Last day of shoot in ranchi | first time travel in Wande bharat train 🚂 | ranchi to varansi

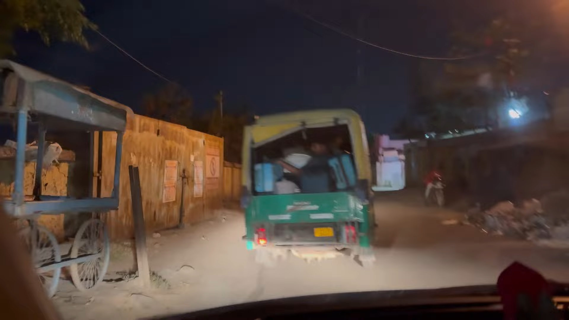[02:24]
धीरे धीरे करके यहाँ पे स्टेशन के पास आ ही गया गाइस।
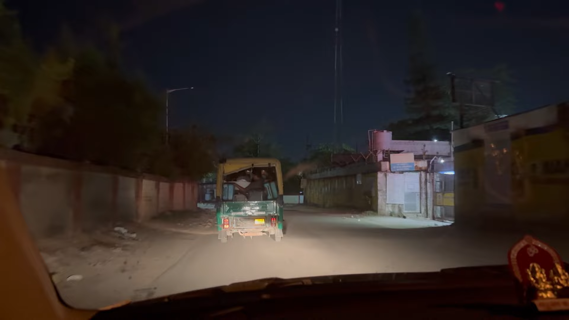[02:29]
और ये स्टेशन थोड़ा सा गाँव टाइप का लग रहा था, लेकिन जैसे मैंने स्टेशन देखा तो मुझे याद आया बांद्रा स्टेशन मुंबई का, सेम बांद्रा स्टेशन की तरह स्टेशन था, और अच्छा लगा, अच्छी वाइब्स थी। खैर 3 घंटे में हम लोग यहाँ पे पहुँचे हैं, आई थिंक 3:30 बज रहे होंगे रात के।